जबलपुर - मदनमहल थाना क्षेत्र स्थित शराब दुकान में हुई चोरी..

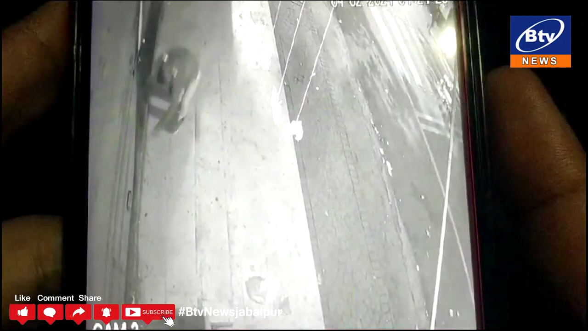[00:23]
मदन महल थाना अंतरगत पुराने बस स्टेंड के पीछे एक शराब दुकान की शटर तोड़कर दुकान में रखे 20,000 रुपए एवं महंगी शराब की बोटले चोरी कर ली गएं। दो दिन पूर हुई इस खटना के CCTV फोटेज सामने आए हैं जिसमें नजर आ रहा है कि तीन अग्याद चोर दुकान में दाखिल हुए और चोरी करकर फरार हो गए।